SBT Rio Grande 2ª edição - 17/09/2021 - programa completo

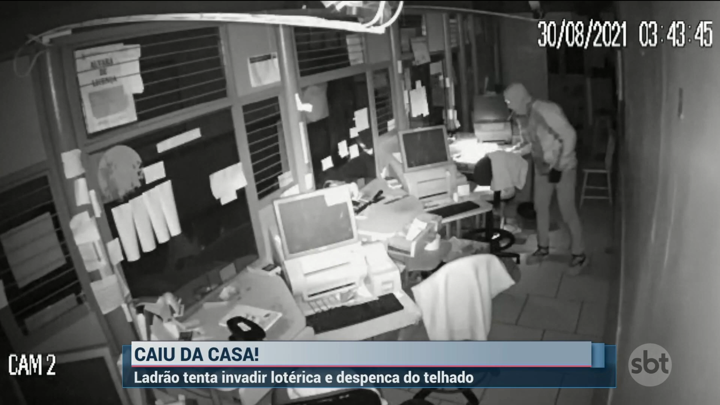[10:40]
Conforme o proprietário, o mesmo ladrão já arrombou o local 6 vezes em 2 anos e que pelo menos 28 casas e empresas da região já foram atacadas pelo suspeito. Ele conseguiu escapar.